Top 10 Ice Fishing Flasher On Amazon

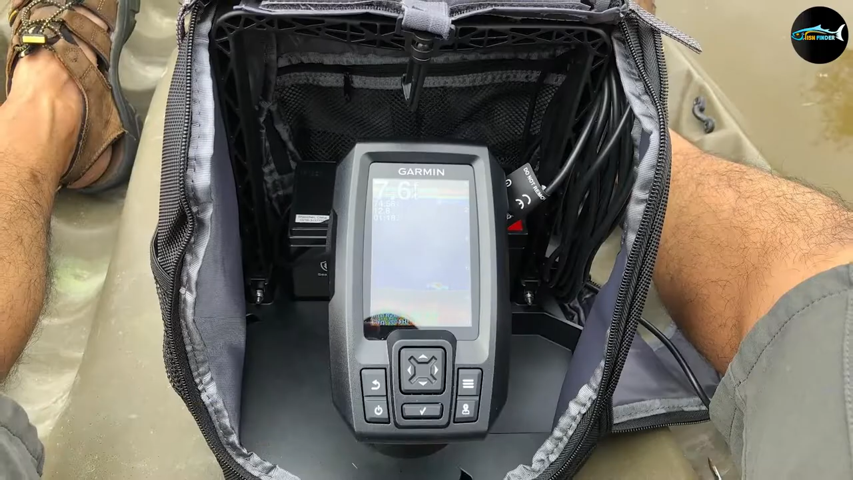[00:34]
at the first position of our list we have Garmin Stryker 4 Garmin Stryker is a perfect on the go fish finder with a portable carrying case the high sensitivity
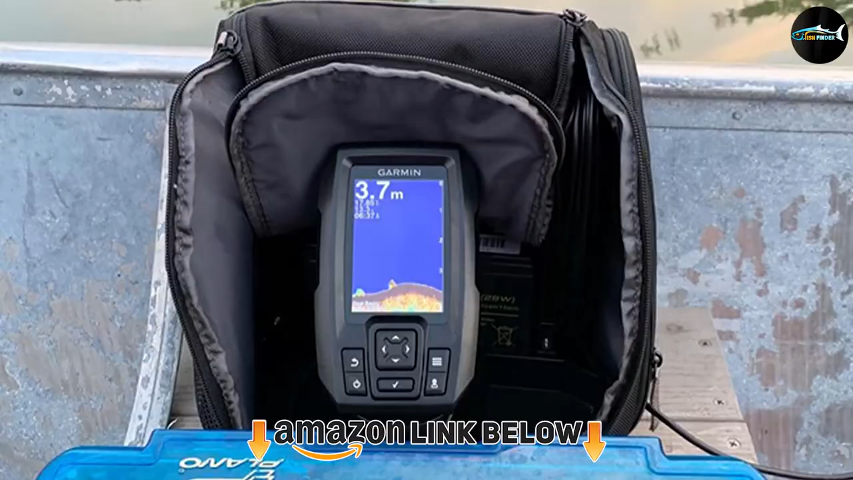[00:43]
On screen: depth 3.7 m
built and GPS function can help you navigate deep lakes for excellent results it can also help you find your way back to the boat ramp it has a chirp sonar transducer that can transmit 200 or RMS
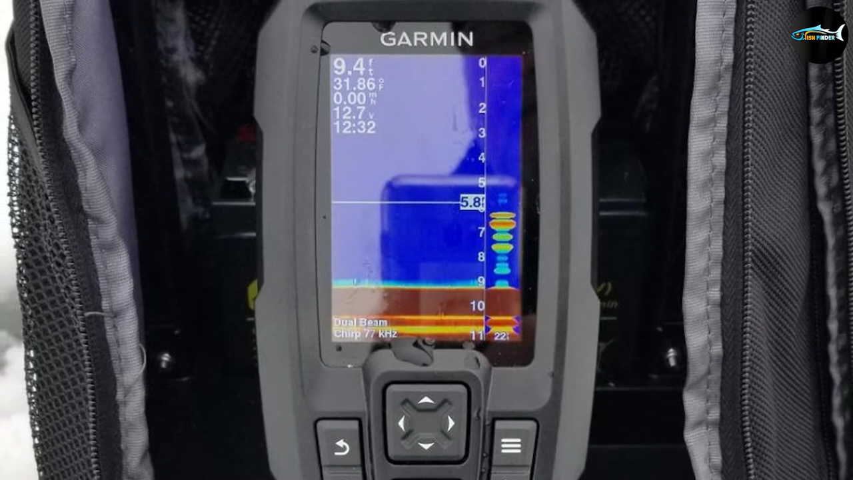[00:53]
power and helps continuous frequency sweep from high to low this video gives you more information about the product
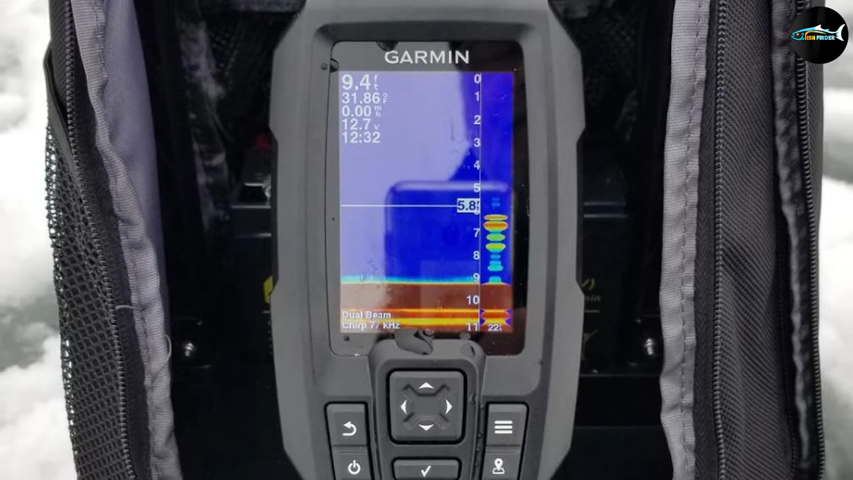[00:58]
On screen: depth 9.4 ft
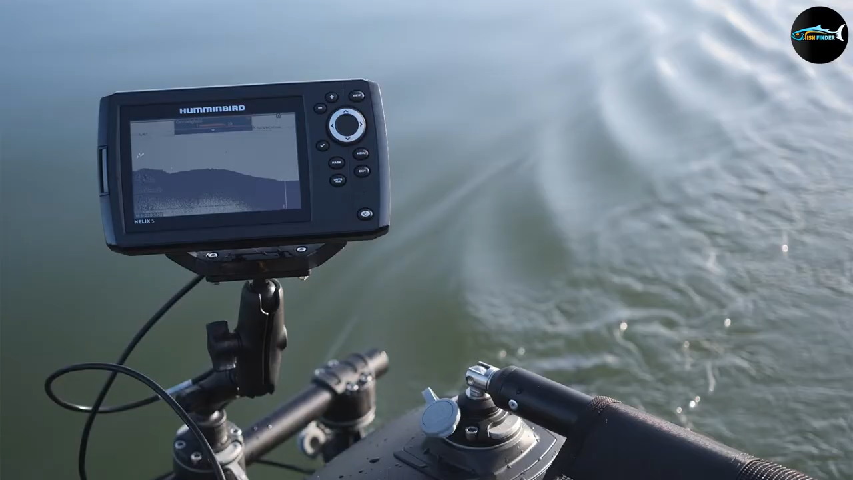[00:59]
moving on to the next at number two with Humminbird Ice H5
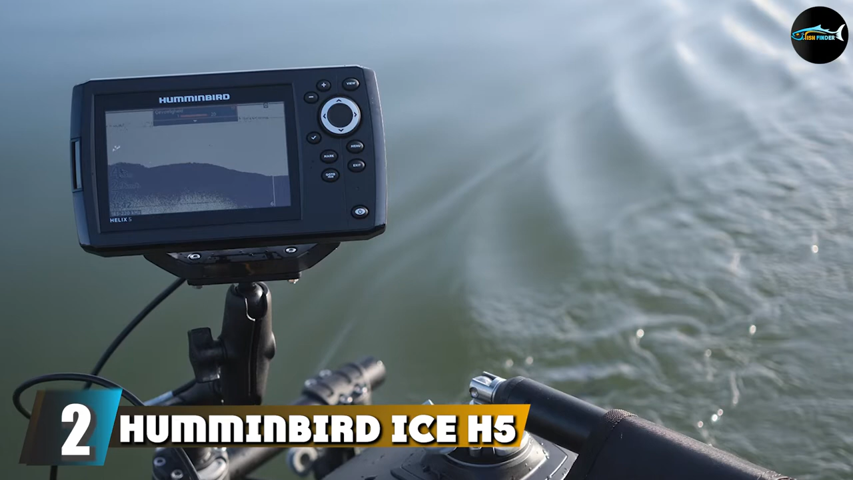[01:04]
Helix 5 Fish Finder Humminbird Ice 5 is a high resolution fish finder with dual spectrum sonar that can
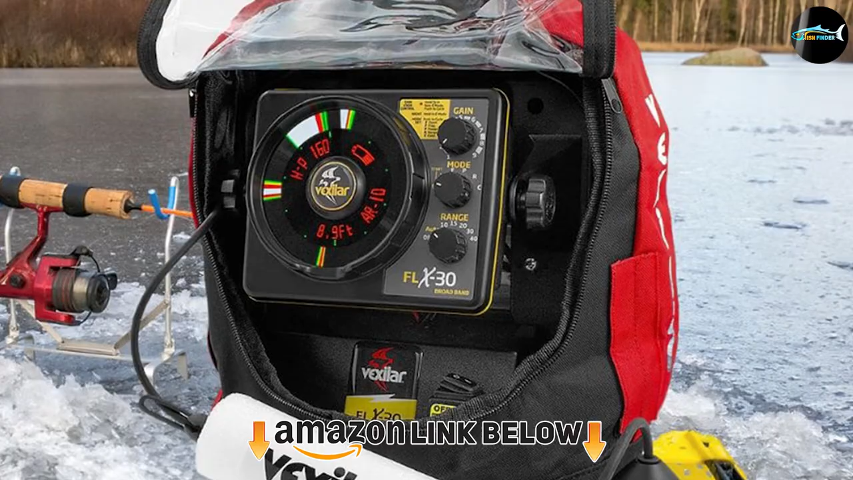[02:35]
and you'll often find the many anglers start and finish with their trusty vex that's probably because they're built to last with a super simple interface
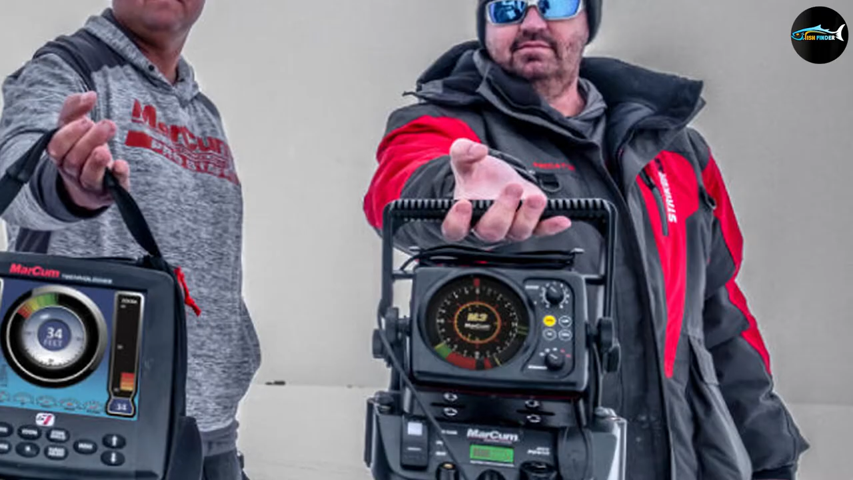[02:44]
and readout that will have you catching fish faster without the need of any unnecessary bells and whistles reliable in
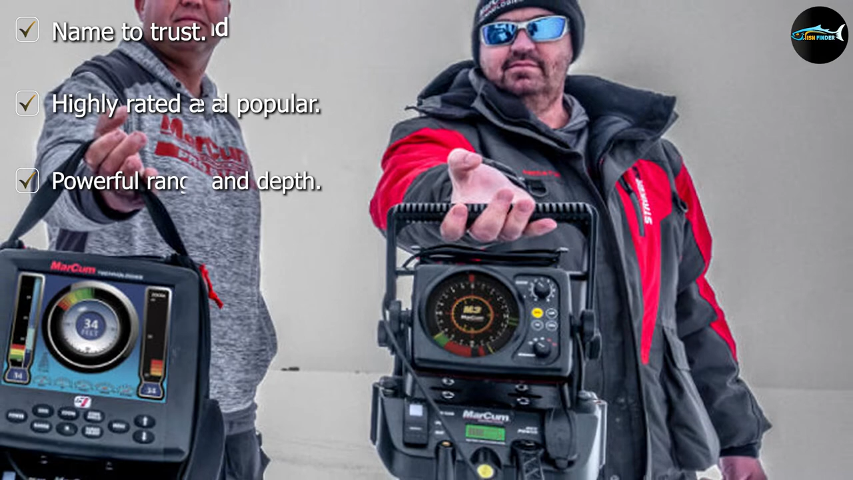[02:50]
all weather conditions the fleet team features a high resolution
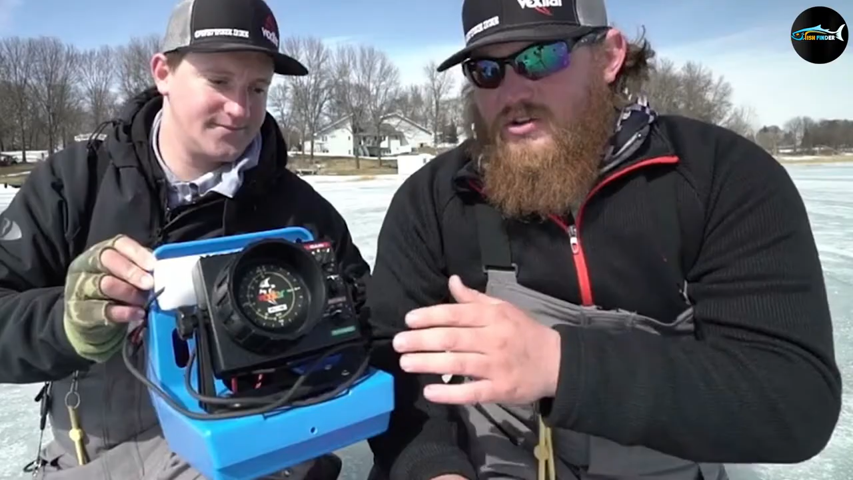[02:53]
display a high speed real-time readout and a backlit depth scale that is visible in low light and it was the first fish finder with auto zoom and bottom
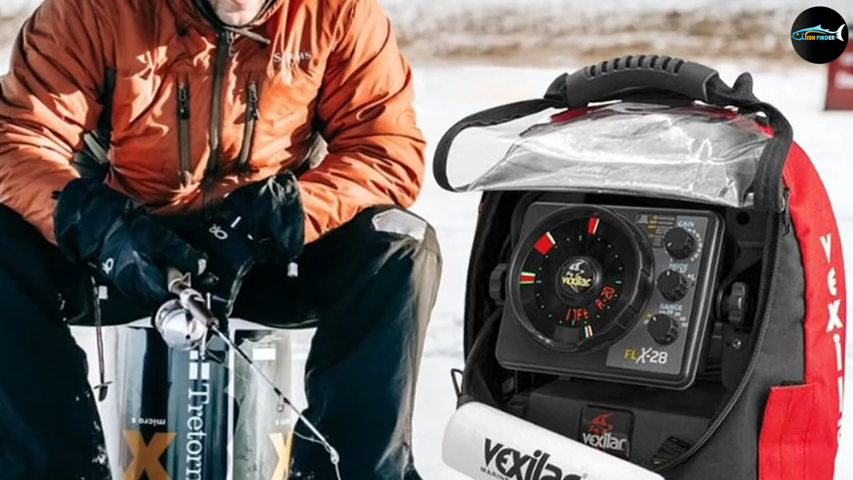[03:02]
lock for viewing the bottom six feet of water and keeping your position even if moving on a boat the number six position is dominated by Garmin
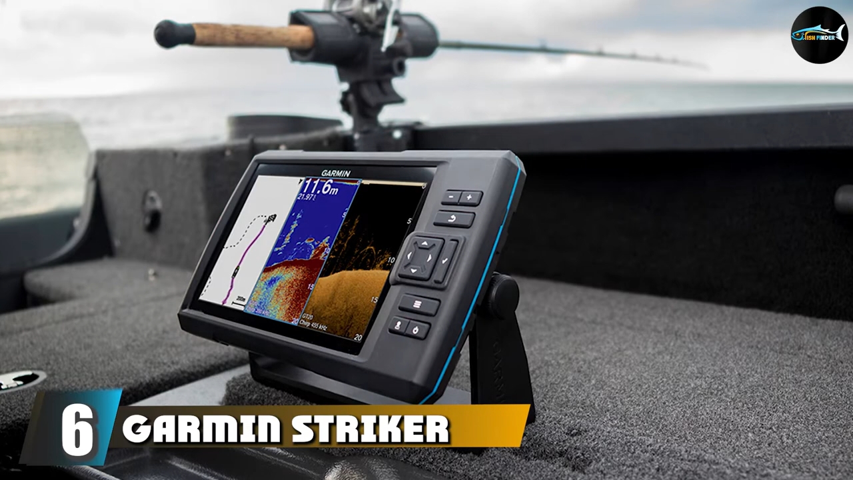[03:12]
On screen: depth 11.6 m
striker plus five ice fishing bundle we return to another Garmin offering now with their plus five ice fishing bundle housed in its own protective carry case the display provides a bright image that's readable in